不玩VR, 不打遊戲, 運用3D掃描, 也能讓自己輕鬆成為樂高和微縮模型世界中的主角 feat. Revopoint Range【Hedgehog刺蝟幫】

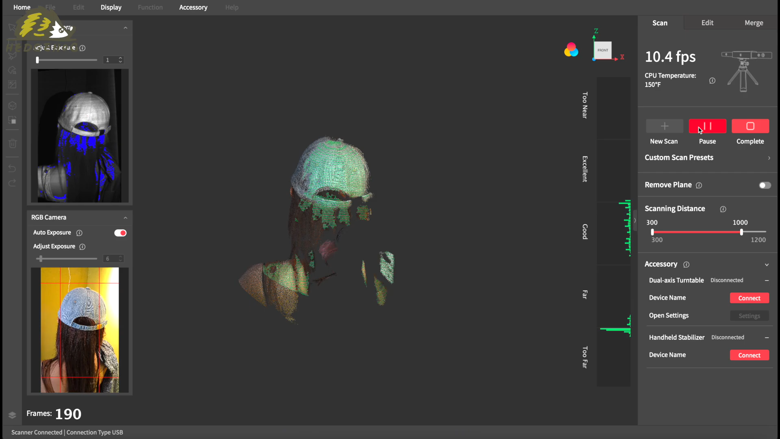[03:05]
首先是透過連接電腦來掃描的畫面市面上很少可以兼容Mac
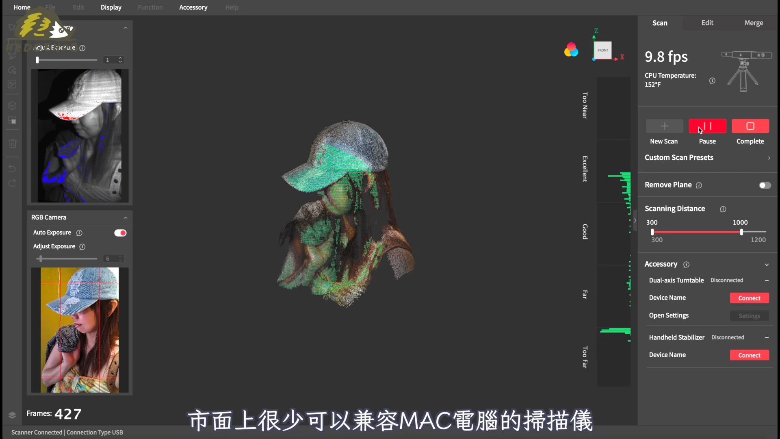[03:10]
電腦的掃描儀所以這台對蘋果電腦用戶真的大推左上角是立體掃描的監看畫面可以判斷曝光是否合適
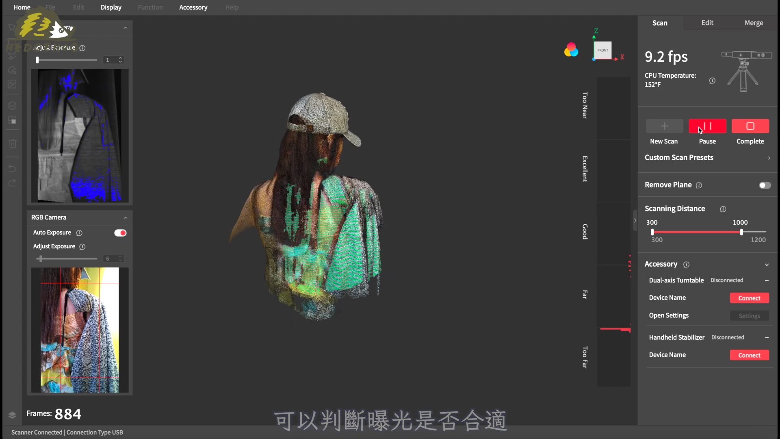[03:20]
左下角是彩色鏡頭監看畫面可以一併把色彩都整合到3D圖裡面右邊有一條距離顯示器來確認掃描儀與
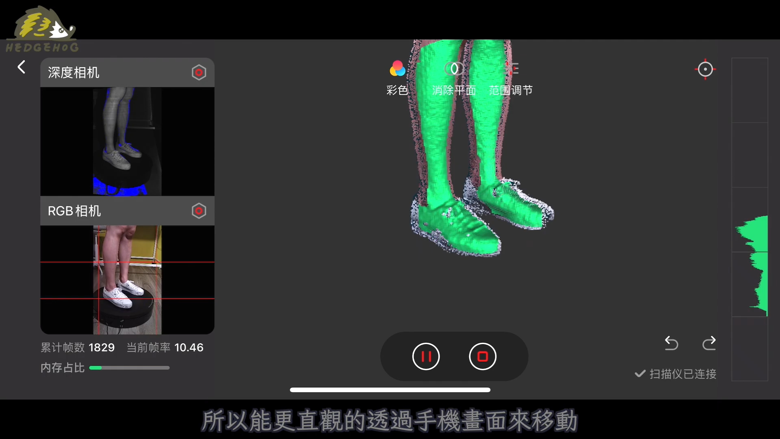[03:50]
更適合動態手持掃描來使用掃描完成後更